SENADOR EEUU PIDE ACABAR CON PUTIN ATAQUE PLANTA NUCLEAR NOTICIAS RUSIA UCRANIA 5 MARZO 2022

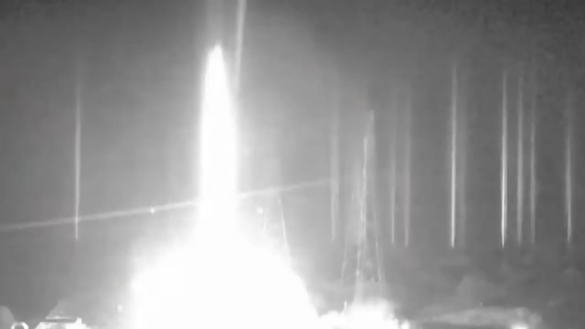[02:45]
En las primeras horas del viernes, el ataque causó un incendio voraz que alcanzó un edificio y un laboratorio.